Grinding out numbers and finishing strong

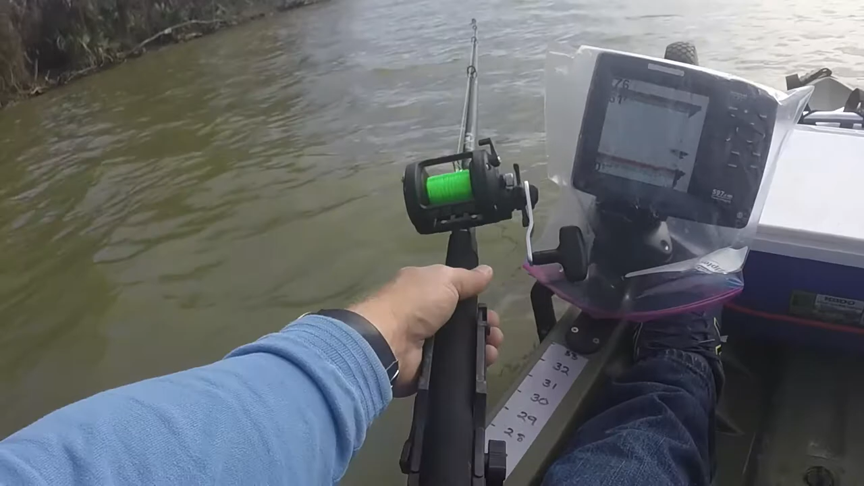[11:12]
That looks like, okay, that looks like he's got it. And that does look like one of those little channels. Again, just them running, you know, blues like to go down and roll.